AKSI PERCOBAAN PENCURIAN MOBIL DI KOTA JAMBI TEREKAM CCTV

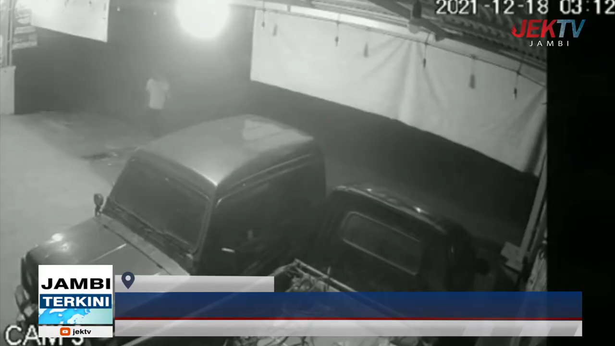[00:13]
Sebuah aksi percobaan pencurian sebuah mobil jeep terekam kamera pengawas dan viral di media sosial.